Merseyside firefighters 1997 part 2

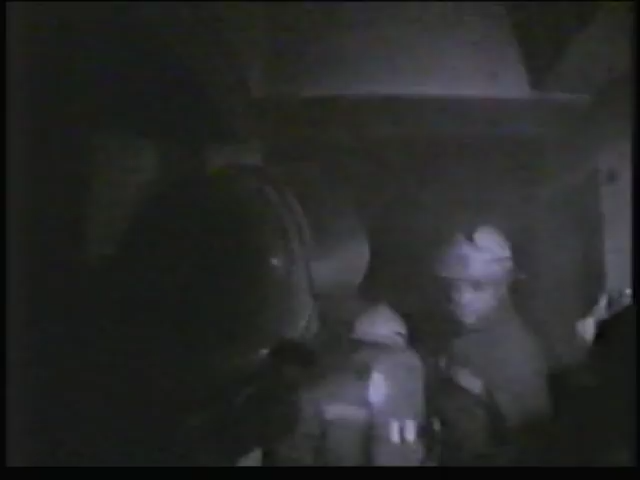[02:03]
One woman jump. The fire's soon out, but it's filled the house with smoke.
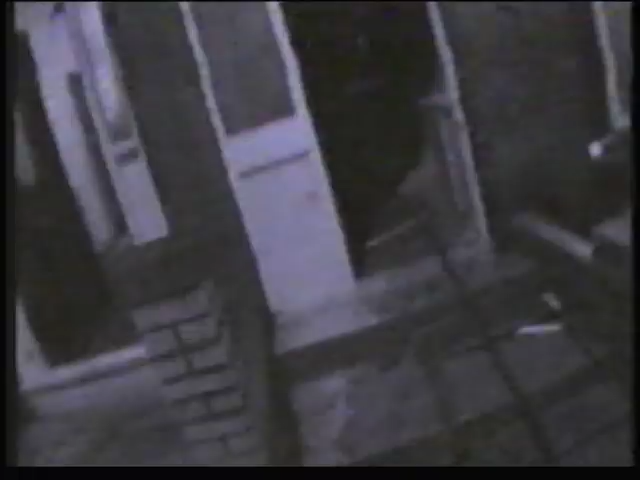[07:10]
The fire's still not under control, but the second team have got in the front and are searching the ground floor. So you go upstairs and check upstairs.
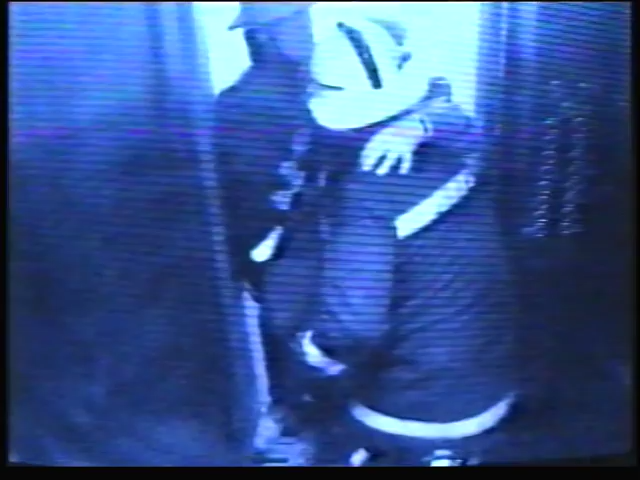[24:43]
They're trying to get him down there.